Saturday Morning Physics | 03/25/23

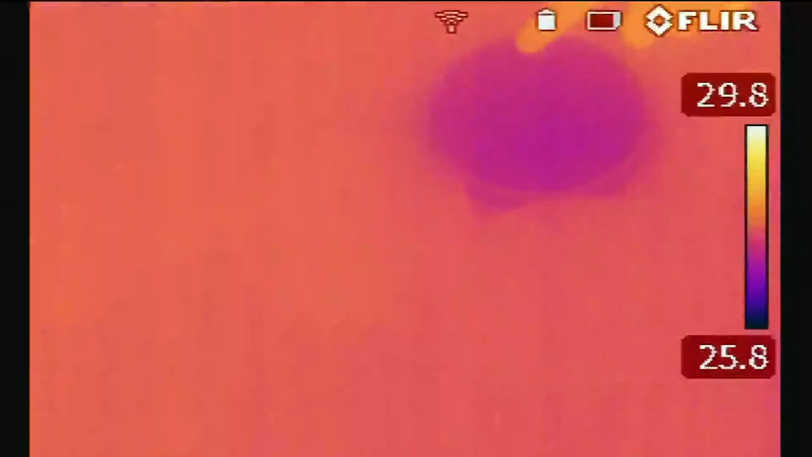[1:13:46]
There we are. This is water, this is sand, and this is dirt. So you can see the water has heated up significantly from the lamp. Yup. Sorry. Yup.
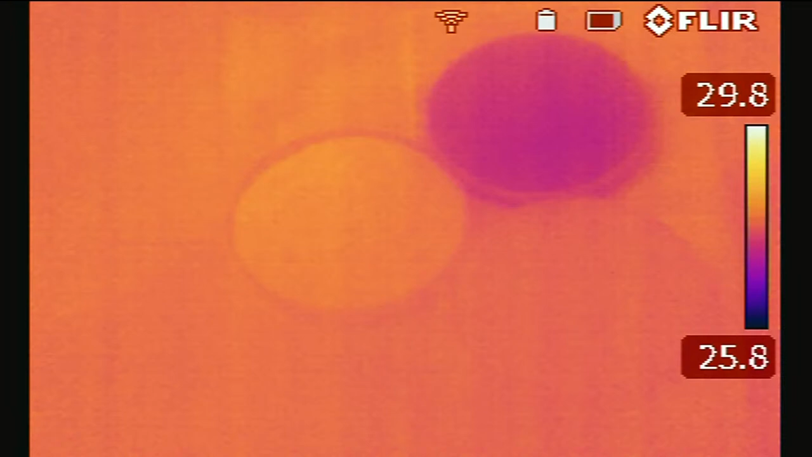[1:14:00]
There we go. And you can see that, uh, the sand is not reflecting very much light. And the dirt, because it's absorbing all of that light, is getting significantly hotter.
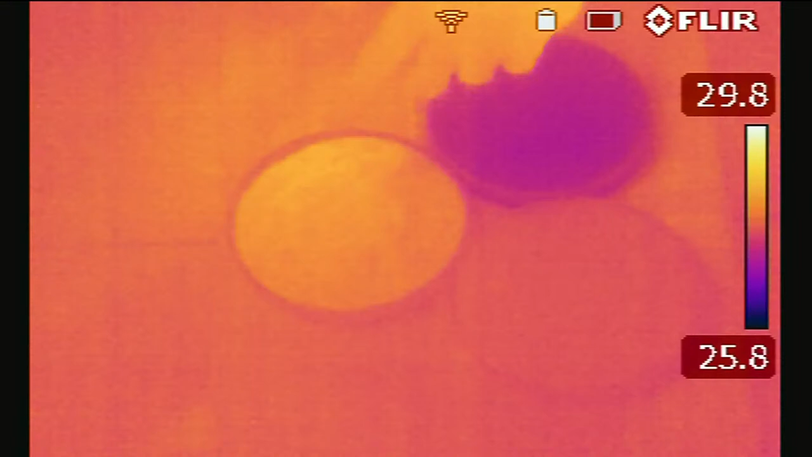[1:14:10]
So based off of the composition of these objects, they absorb or reflect different amounts of light.